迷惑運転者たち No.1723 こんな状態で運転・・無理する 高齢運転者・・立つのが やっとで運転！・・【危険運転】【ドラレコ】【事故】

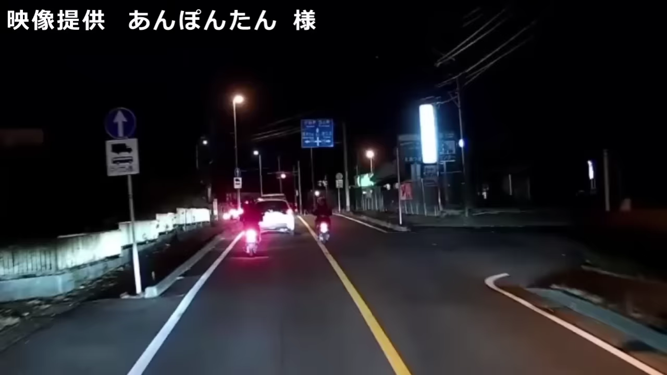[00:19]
ああああ、じっとしてて真っ当だと思ったけど、最後はそれか。所詮バイカスはバイカスか。 なんで止まるんだよ。